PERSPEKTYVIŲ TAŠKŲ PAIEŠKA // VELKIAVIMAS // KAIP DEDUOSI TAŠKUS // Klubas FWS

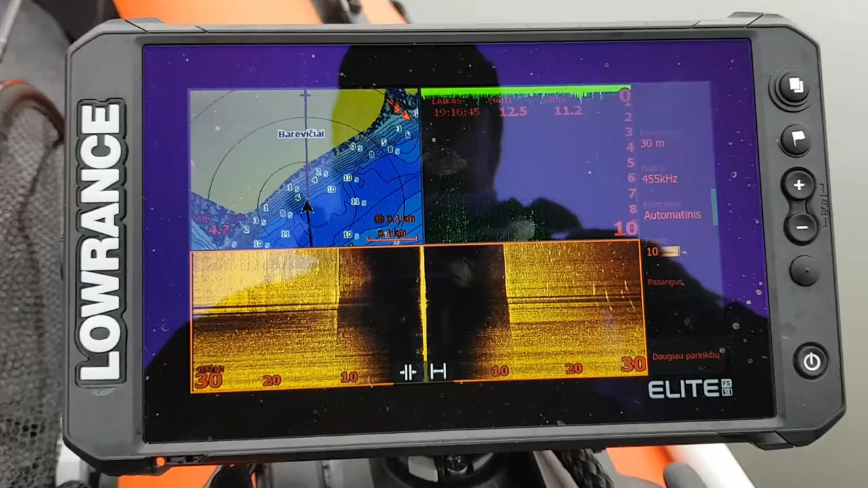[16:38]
Lekėte mano valtis, kai išpratėjęs. 34, 37. Tai kaip puslį, kaip sakoma, tai čia piškiai net ir per daug. Tai va.
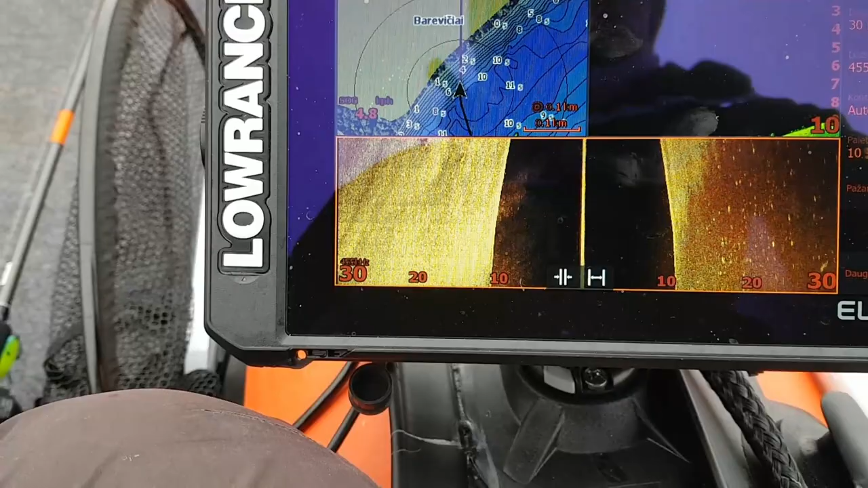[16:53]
Nu, va, matot. Ha, atlūkėm ir žiūrėkit, va.
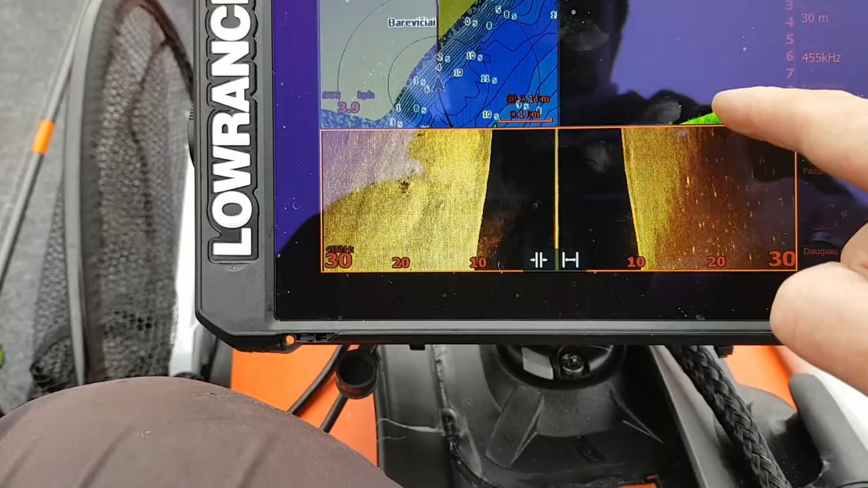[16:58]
Žuvyčių, va, gūlį. Va, tokie vietoje, va, pavyzdžiui, šią visą laiką praplaukdau.
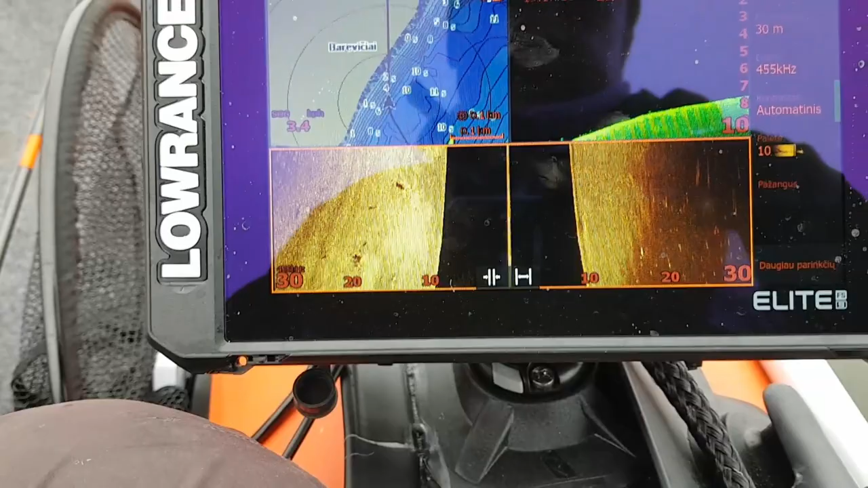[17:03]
Visą laiką praplaukdau, realiai, šią vietą. Neį man čia įdomu būdo, ar čia yra žūr, nėra, nes aš žinau kitur taškus, ir lėkėgi visą laiką, įpakis išdegęs.
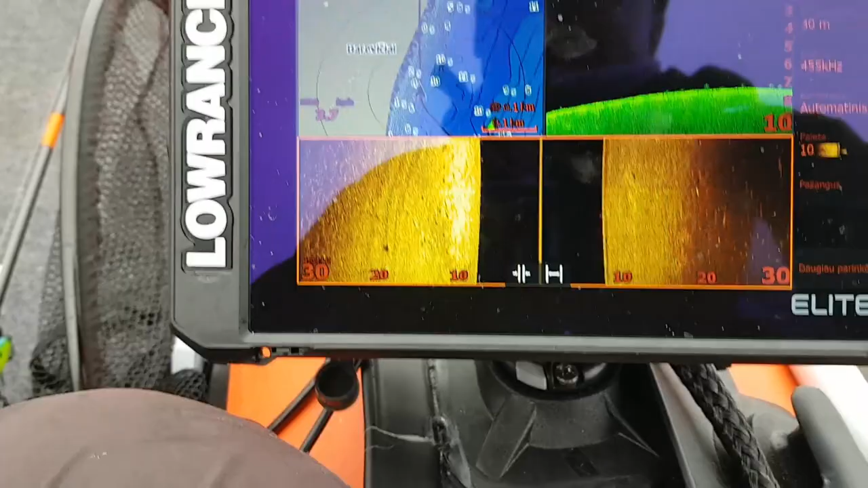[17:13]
O realiai, va, kokią, va, pažiūrėkit, kokią vietą. Kiek žuvies? Tai aišku, čia turbūt baltos. Žuvies prigūlusios yra nemažai.
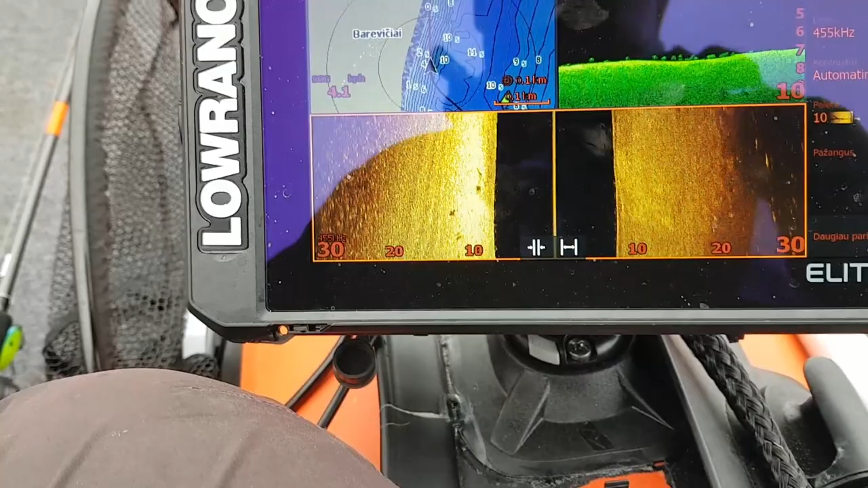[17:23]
Nu, bet vieta smagė. O kur baltas žuvies, kaip sakoma, tengi ir plėšrūnus. Netgi va, šitą galim pasižymėti, tokie brauskytė įdomi.
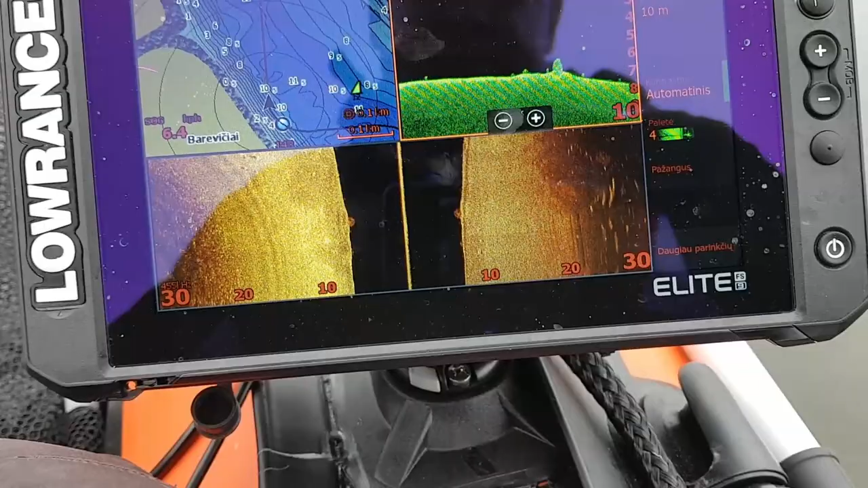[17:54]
Katu, katu. Nu, tai yra, aišku, čia pats dugnas neišraiškingas, ten kažkokių kosmosų nėra, gal, kad labai būtų įdomų,
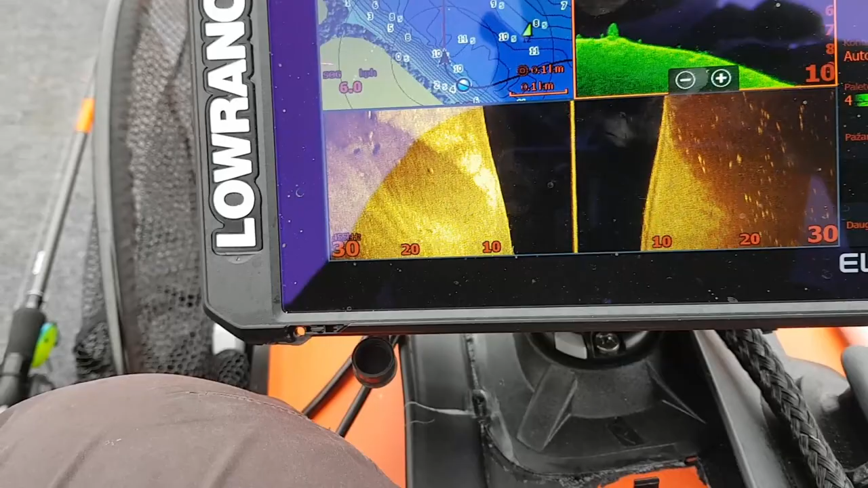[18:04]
bet, o, gulio aparatas.
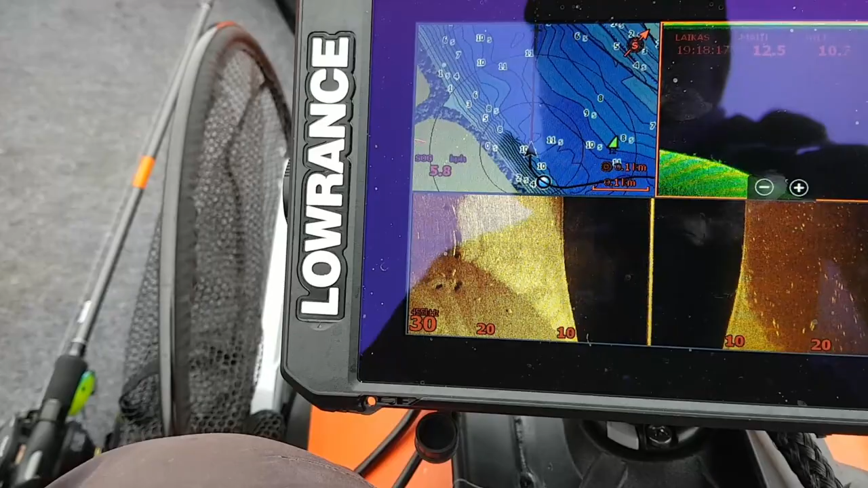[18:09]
Nu, va, savo ir zigzaguojam.
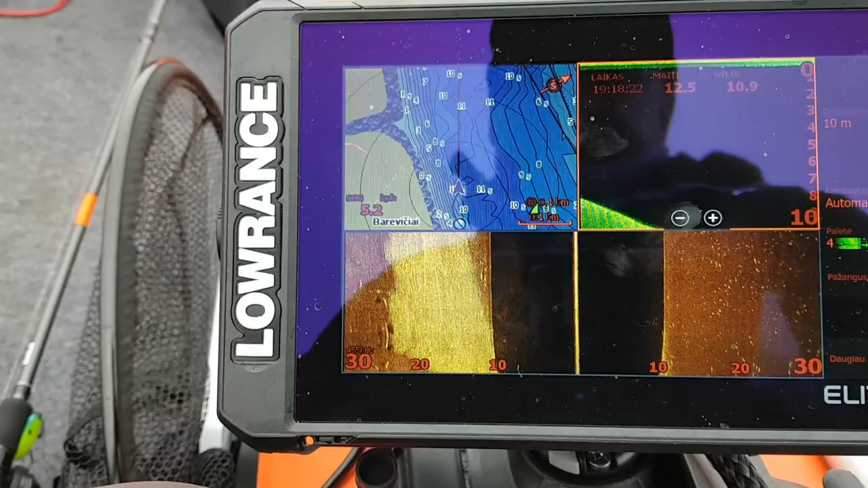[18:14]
Ko fainas, va, toks eholotas, tai kad mes, bet kur, žiūrėkit, o pirštų dūrim,
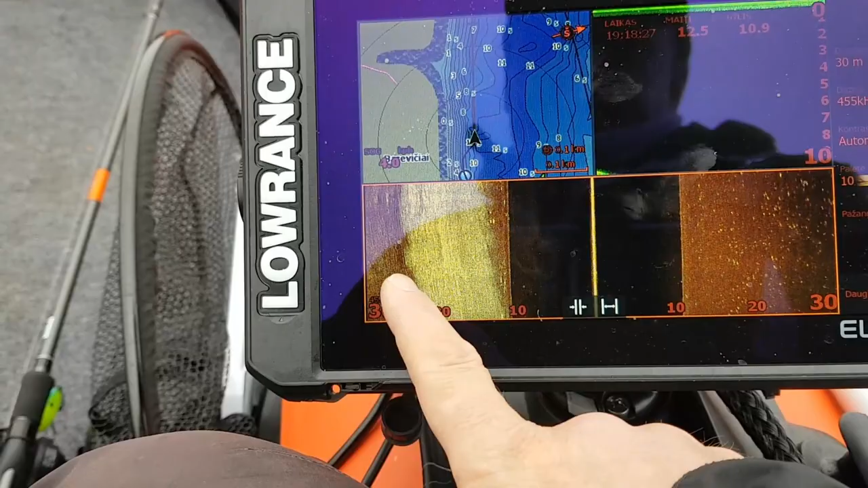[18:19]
bet kur pamatėm žuvį, dūrim pirštų, dedam tašką, ir jisai atsidūrė iš karto žemėlapį.
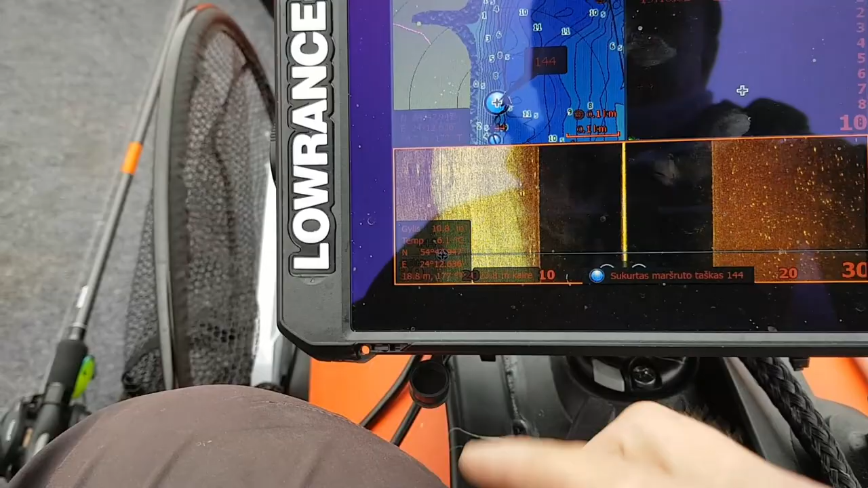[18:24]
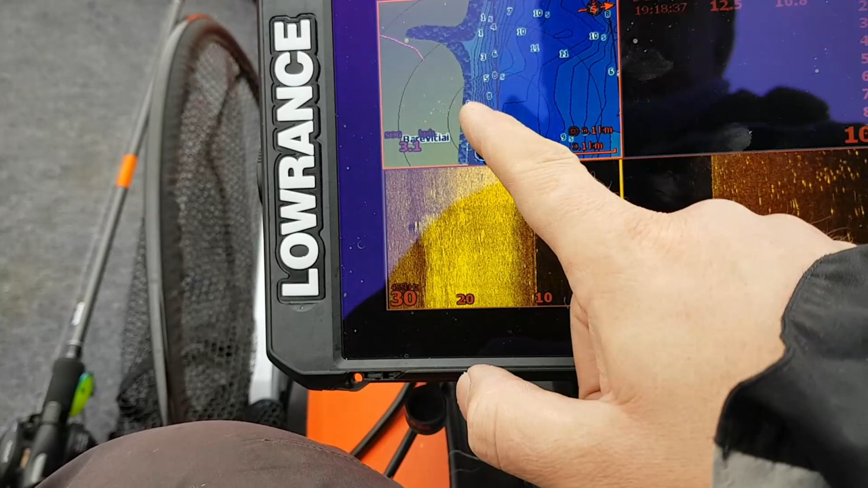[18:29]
tą tašką galima, žiūrėkit, pasididina mane,